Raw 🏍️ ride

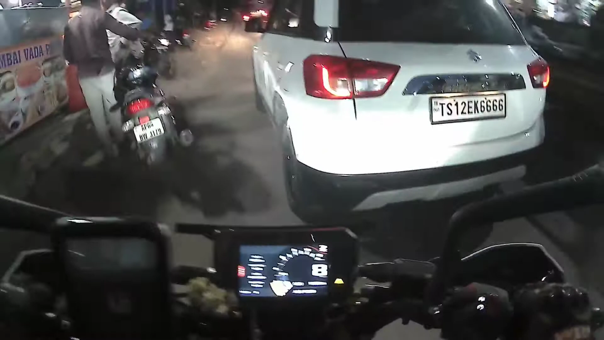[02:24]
so this is what happening these days in hyderabad so far but that's ok anyhow because when we and also one reason